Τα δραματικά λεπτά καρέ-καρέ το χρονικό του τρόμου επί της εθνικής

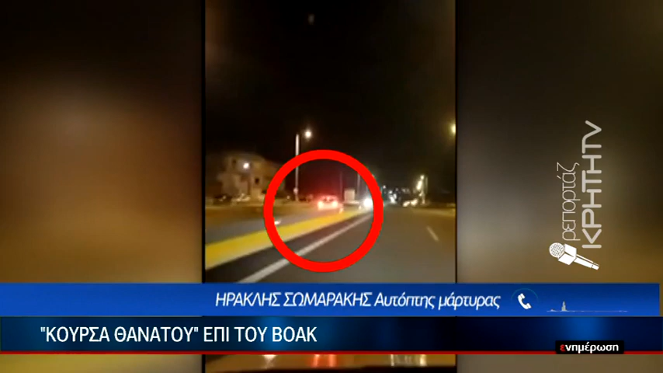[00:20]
Υπότιτλοι AUTHORWAVE Στο βίντεο που έγινε viral καταγράφονται επανειλημμένα τετατέτ με άλλους ανυποψία στους οδηγούς που βλέπουν ξαφνικά μπροστά τους το Γιωταχή το οποίο όπως αποδείχθηκε οδηγούσε ένας Κινέζος πολίτης.
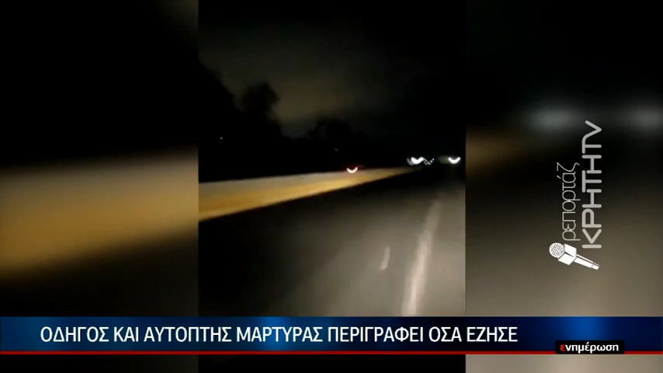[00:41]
Δεν υπάρχει ψέματα, μέχρι ρεύθυνο θα πάει. Τουλάχιστον σε πέντε περιπτώσεις οδηγοί φαίνονται στη διάρκεια του βίντεο να φτάνουν μια ανάσα μακριά από τη μετωπική σύγκρουση. Δεν μου φάνηκε να είναι μεθυσμένος γιατί ήταν καλός οδηγός. Έχουν γίνει κάποια έργα τώρα στον κόμβο και έχουν αλλάξει τις εισόδους και τα λοιπά και δεν ξέρω μπώς μπερδεύτηκε ο άνθρωπος ή μπορεί να μην είχε φώτα στον κόμβο, δεν ξέρω.
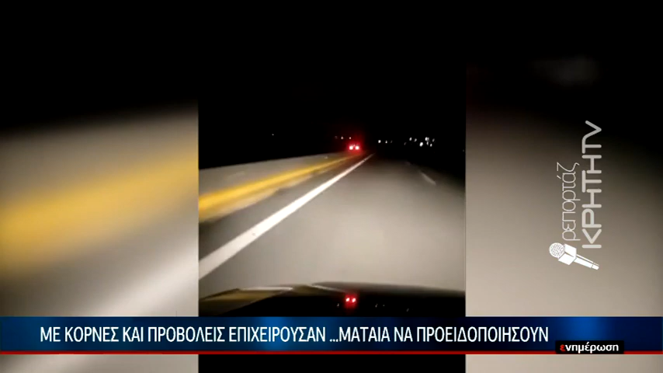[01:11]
Ξημερώματα τρίτης, ο γνωστός επαγγελματίας ξεκίνησε από τις γούβες με προορισμό το λιμάνι του Ηρακλείου. Έκπληκτος όπως περιγράφει στην Κρήτη TV, είδε το λευκό Γιωταχή να το προσπερνάει από το αντίθετο όμως ρεύμα.
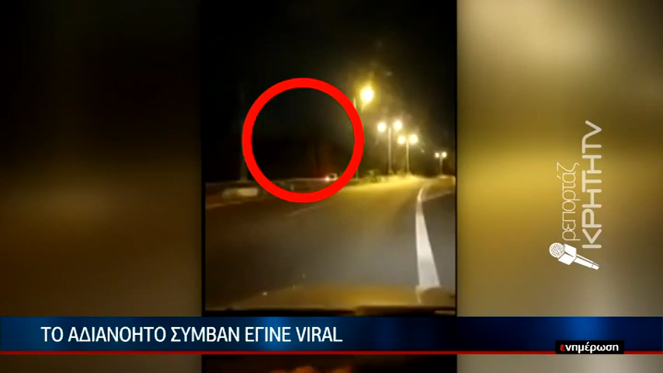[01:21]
Με κομμένη την ανάσα και ο ίδιος ακολουθεί την τρελή πορεία του Γιωταχή ενημερώνοντας τηλεφωνικά την αστυνομία.